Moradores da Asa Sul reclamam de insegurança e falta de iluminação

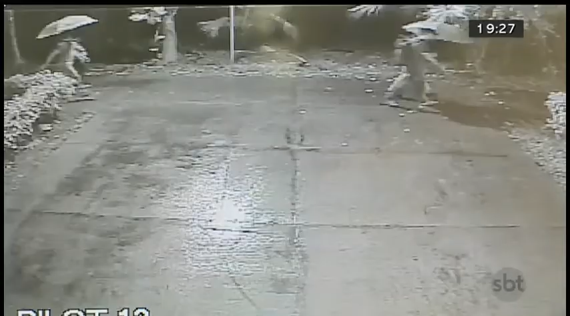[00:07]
Plano piloto, 11 horas da noite. Estas imagens são do circuito de segurança de um prédio da região
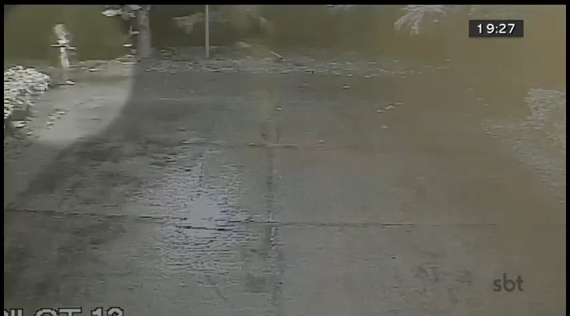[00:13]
e mostram uma jovem andando apressada e assustada. O vídeo é curto, dura aproximadamente 10 segundos e são as últimas cenas registradas da estudante antes dela ser estuprada. Ela tinha acabado de sair da universidade onde estuda e ia para a estação de metrô da 112 Sul. Pois é, o estupro em uma das áreas mais nobres de Brasília aconteceu na última terça-feira.